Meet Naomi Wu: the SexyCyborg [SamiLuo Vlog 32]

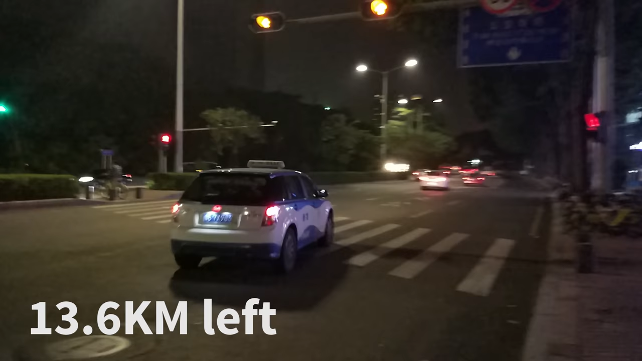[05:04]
So now I have to turn right. Still 12 kilometers.